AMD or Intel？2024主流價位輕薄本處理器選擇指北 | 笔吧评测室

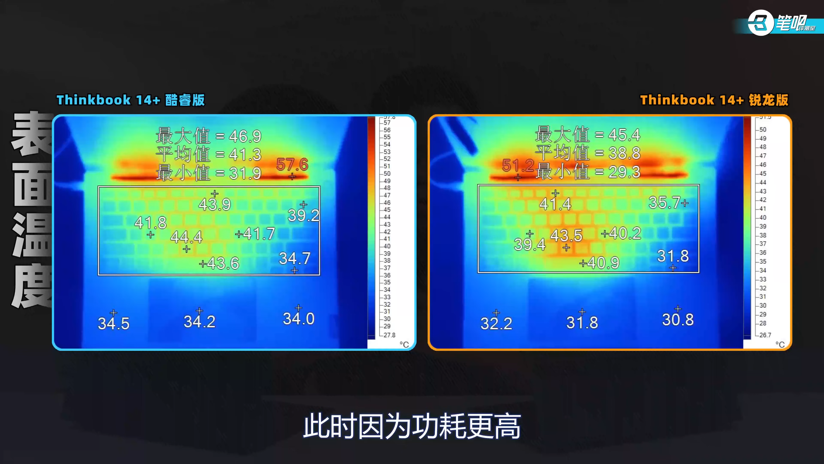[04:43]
耗更高酷睿版的机身对比锐龙版要热一些